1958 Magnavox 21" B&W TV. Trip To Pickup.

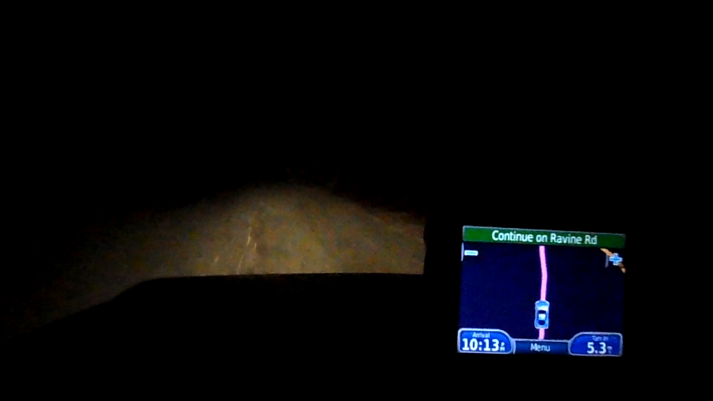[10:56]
Now the last few minutes of the trip, listening to an AM station a few towns away, the only one left that plays oldies, the dash cam interferes with AM reception a bit,
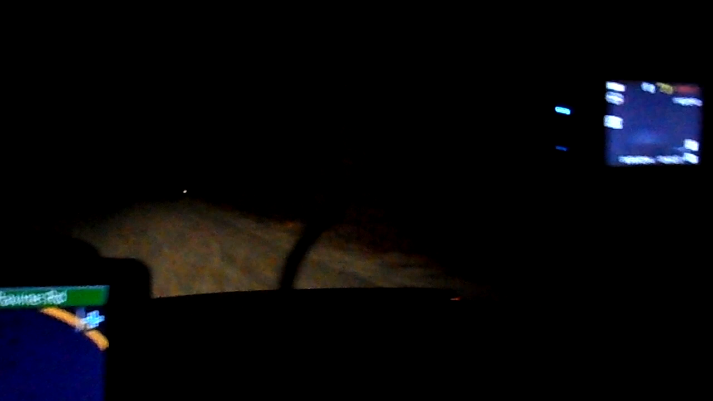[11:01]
but I had to get off the interstate,
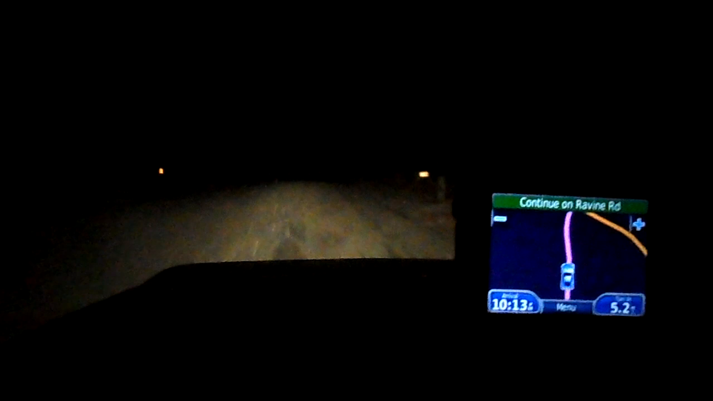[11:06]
there was enough semis and that sort of thing, just too much, I just want to take my time and be home momentarily, and it's snowing.
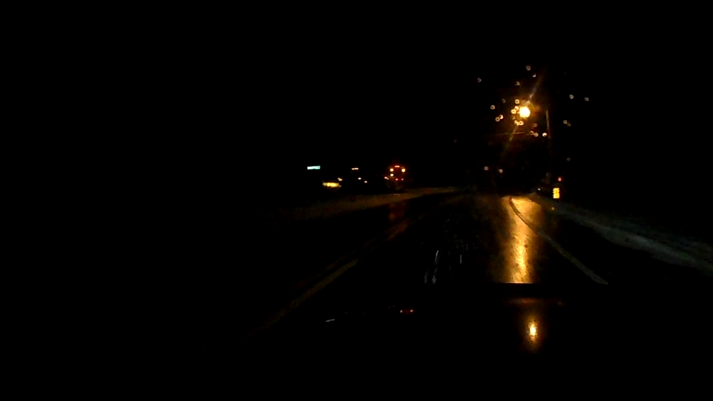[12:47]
You can hear your car go crunch, crunch, crunch.